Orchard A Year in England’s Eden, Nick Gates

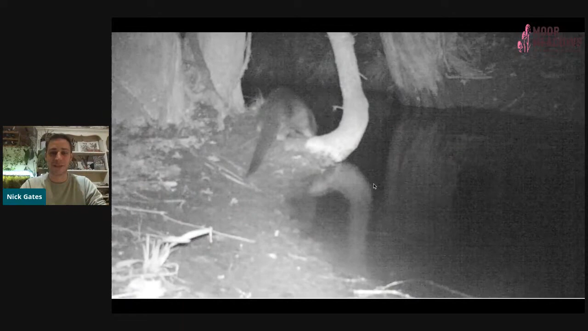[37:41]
and I set up a trail camera thinking that we might have a polecat visiting the orchard. Turned out that it was an otter, which was well away from the main river. This looks like a river. This is just a small stream. It's an ephemeral stream that only floods in the winter. This was in February. The ponds had filled up in the woodland. This stream went round the back of the orchards, and about half a mile further down this stream, it joined the main river.